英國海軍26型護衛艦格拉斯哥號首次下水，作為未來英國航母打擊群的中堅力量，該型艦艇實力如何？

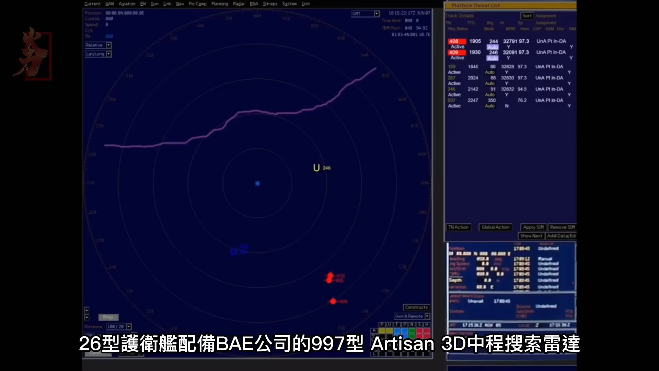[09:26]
型雷达的搜索范围约200至300千米可同时至少监控
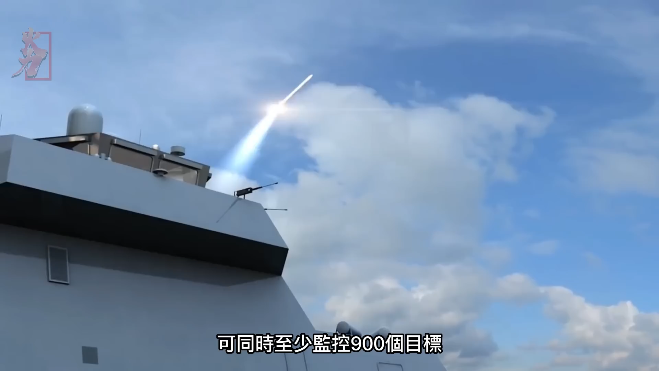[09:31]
900个目标并能够追踪25000米以外速度3马赫以上
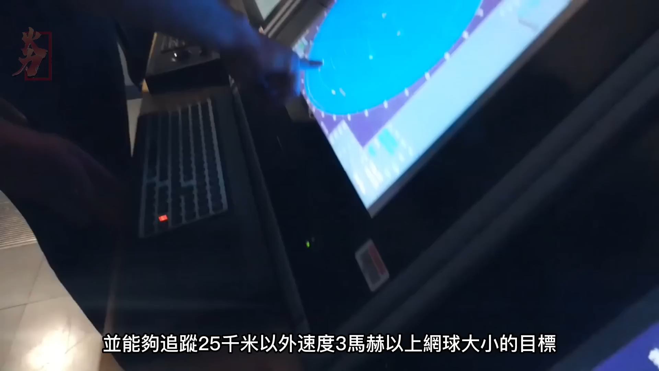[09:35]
网球大小的目标具备先进的抗电子干扰能力性能和可靠性是其前身996型雷达的5倍除此之外26
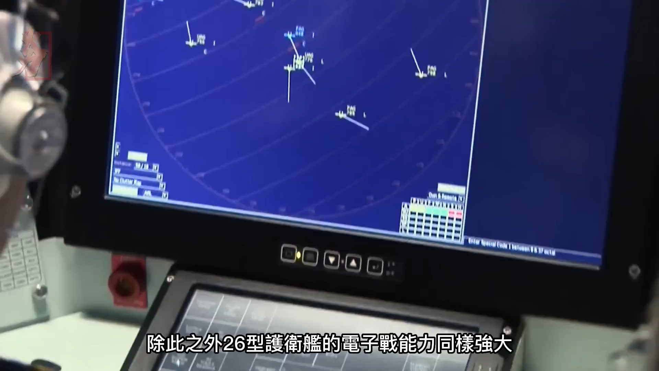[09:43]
型护卫舰的电子战能力同样强大电子系统包括泰雷兹公